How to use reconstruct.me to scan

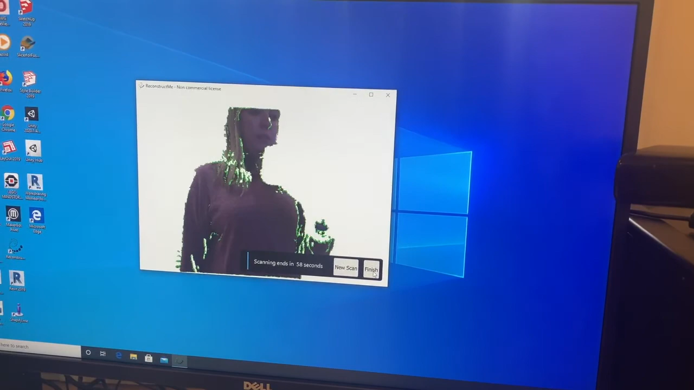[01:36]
I'm not gonna be able to do it very well since I'm videotaping myself.
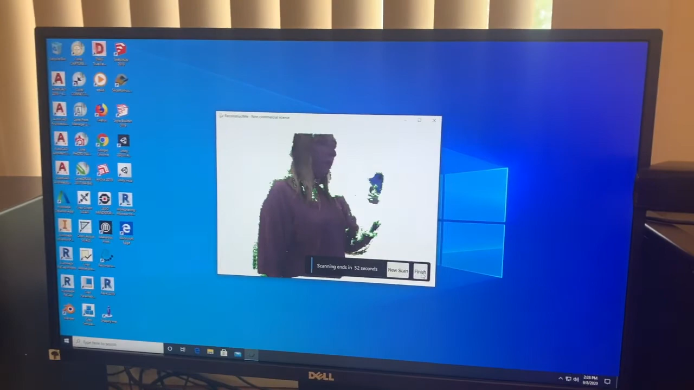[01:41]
So slowly keeping your head as straight as possible, not turning your head or else you're going to get really funky looking like I just did.
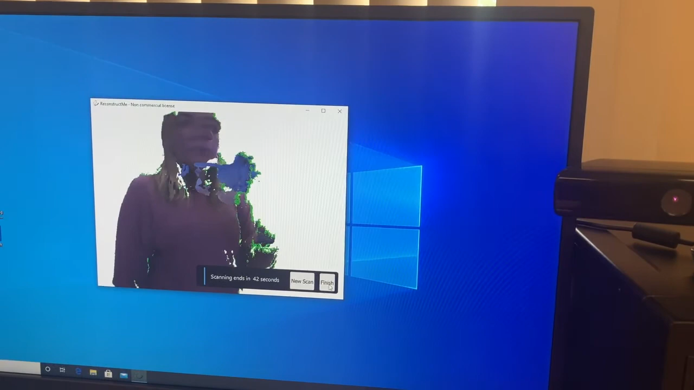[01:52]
And then at the end, you're going to want to end facing the camera and like hold that for five,
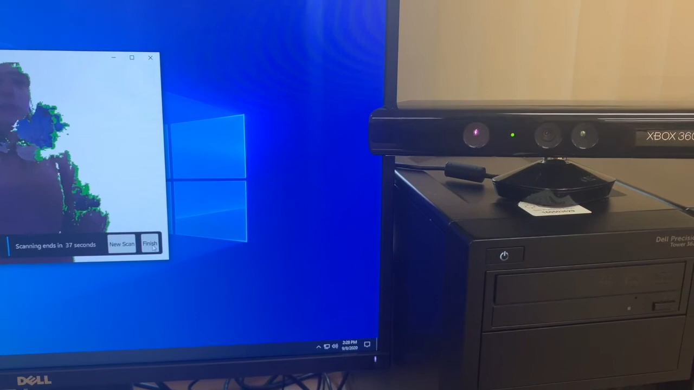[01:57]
10 seconds, because that'll really clean up your face. And if you did move at all, it'll fix that. So I would stay there until the time runs out normally. I'm just gonna click finish.
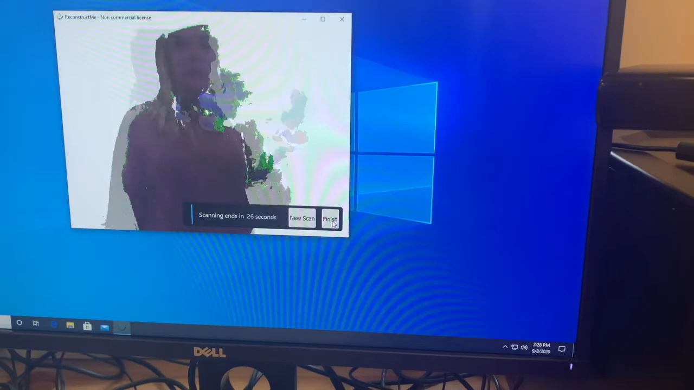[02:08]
And then since I didn't spin all the way around, I can't see the back part of me.